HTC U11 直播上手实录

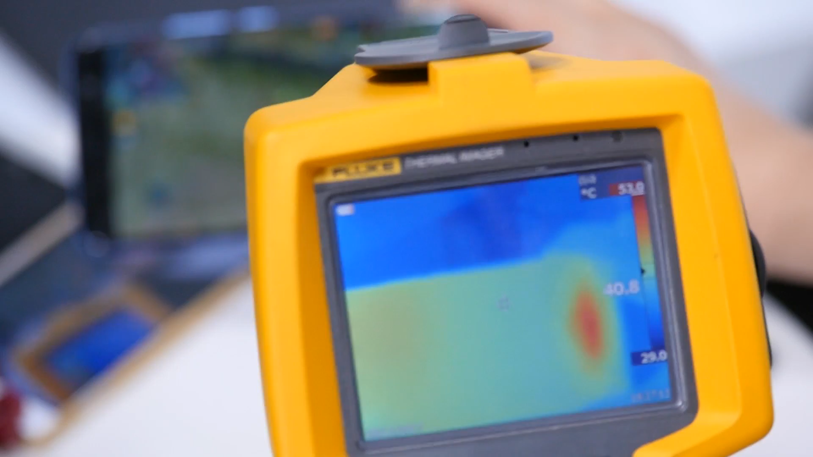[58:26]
On screen: scale top 53.0°C, scale bottom 29.0°C
这是整个手机的一个热力图可以看到这是正面正面发热的地方是在听筒处不是
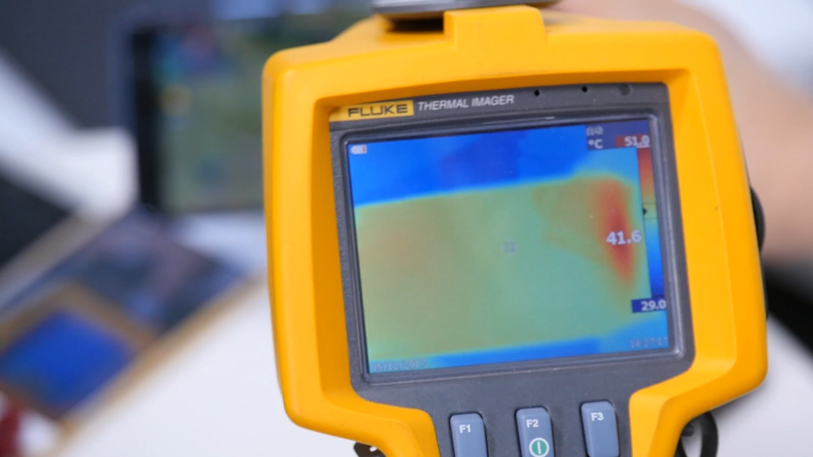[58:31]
On screen: spot 41.6°C, scale top 51.0°C, scale bottom 29.0°C
是在那个Home指纹按键处是达到了41点几度
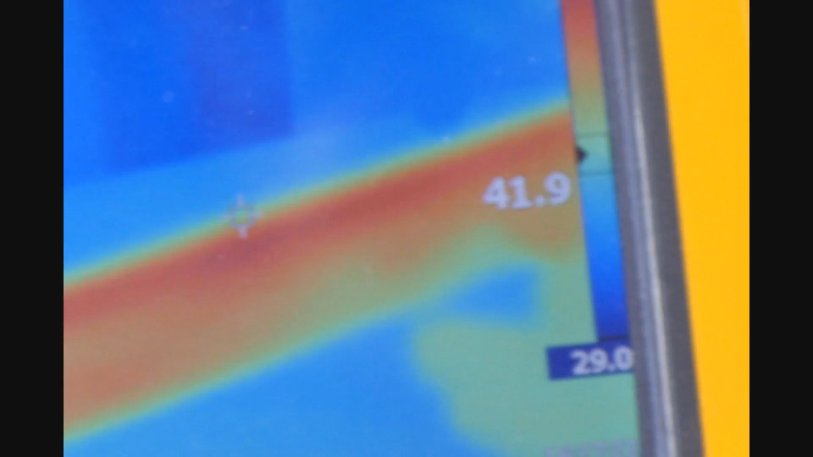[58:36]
我们看看背面背面我说比较热的地方就是它这个达到了44度但是从右面的提示来说
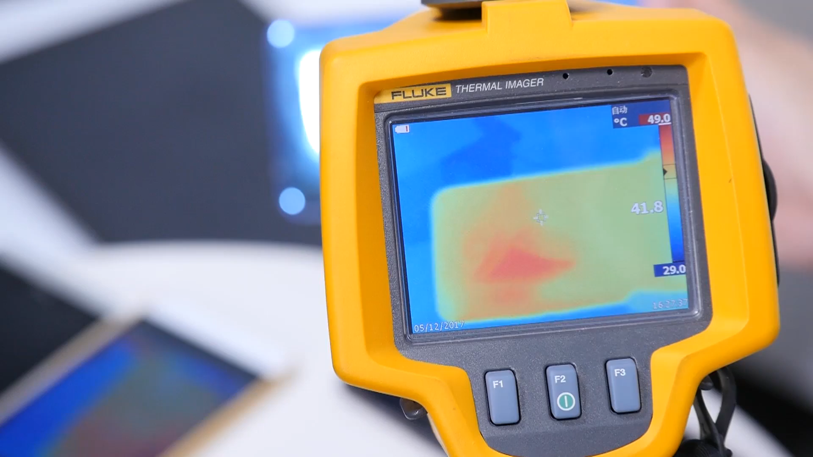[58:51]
On screen: scale top 49.0°C, scale bottom 29.0°C
最热的地方可以看到结果我就不说了大家可以大家应该能看到
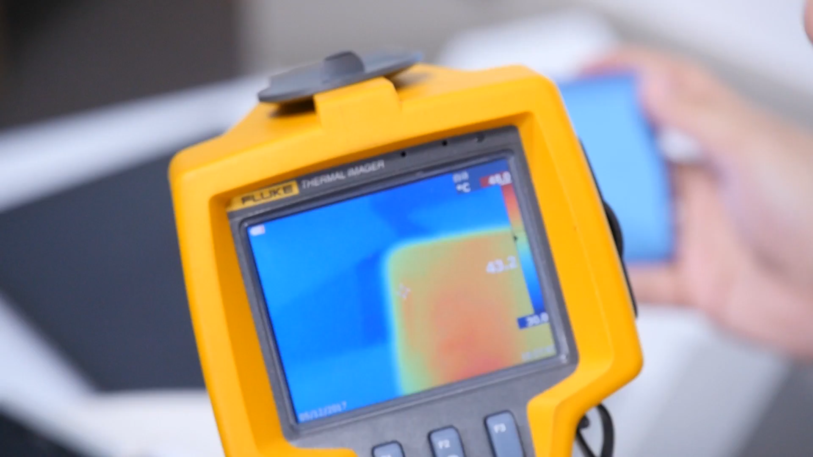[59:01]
整体上有43度然后44度然后这些时候都会有